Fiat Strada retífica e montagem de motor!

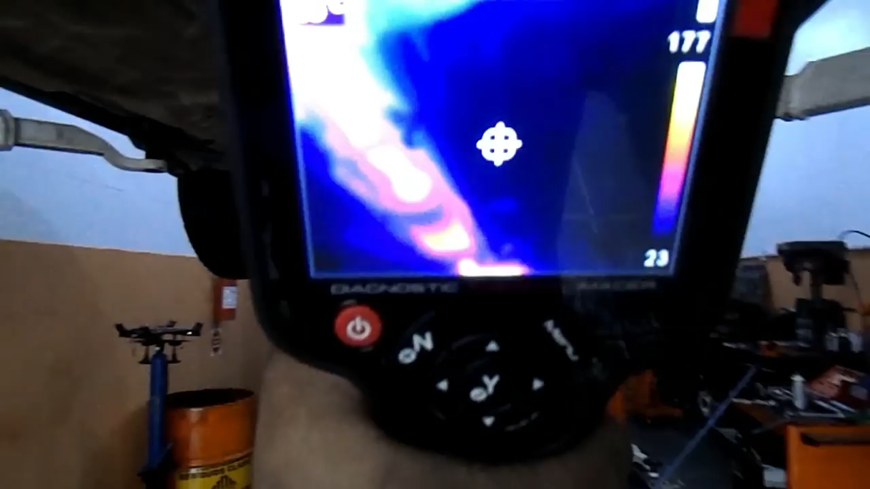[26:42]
A gente consegue ver o calor corretamente, ó. O abafador central ali com defeito, ó.
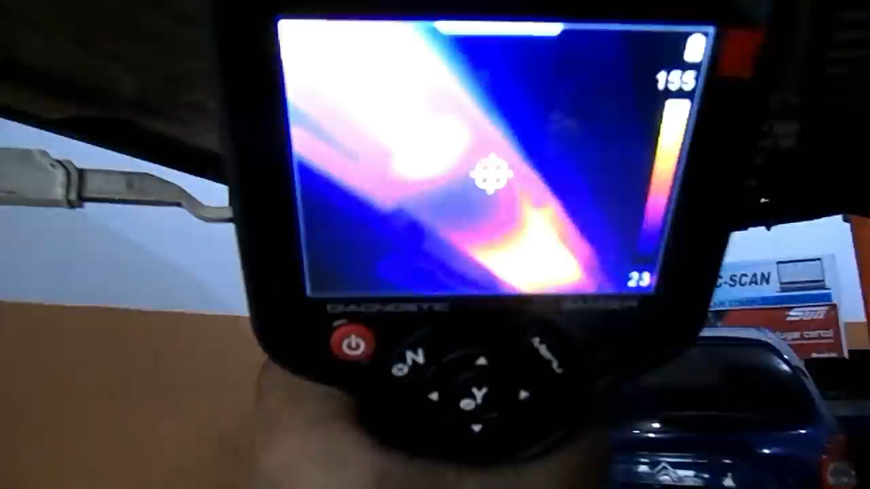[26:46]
A parte mais escura nele nas duas pontas.
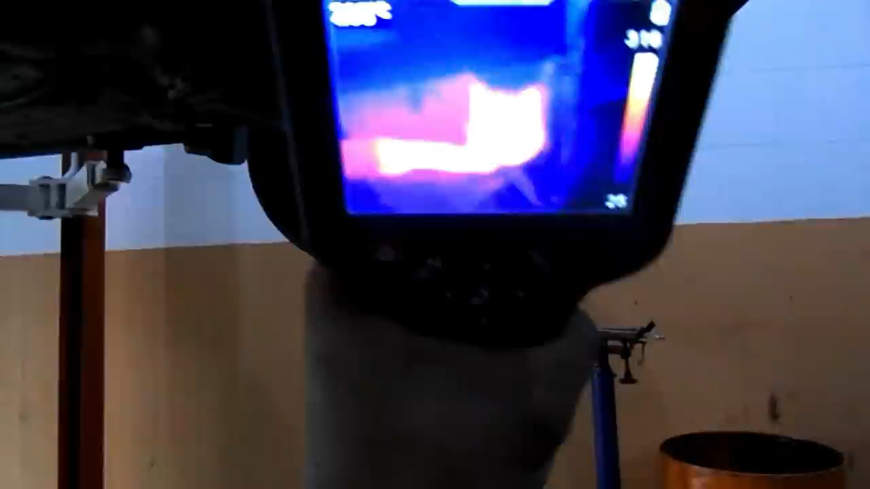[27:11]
Também escapamento entupido. Deixava o carro fraco, fraco, fraco.
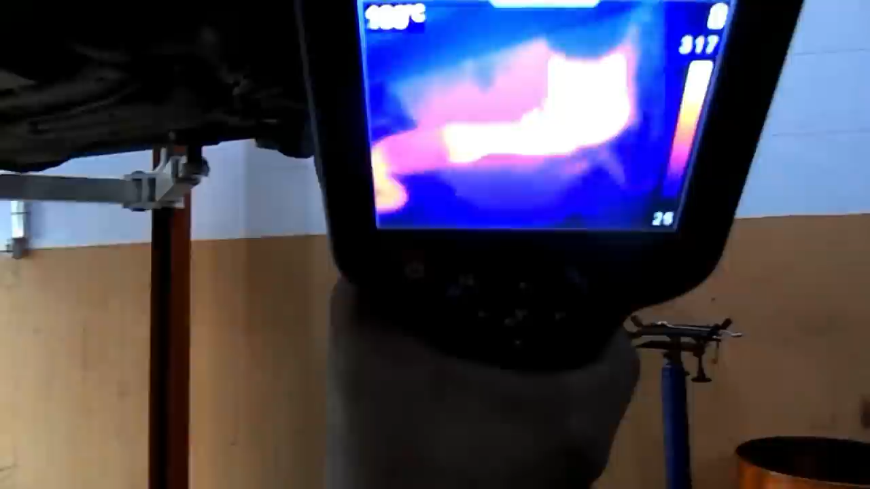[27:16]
É, turma. Agora aqui, agora vamos ver se a gente vai querer botar um catalisador.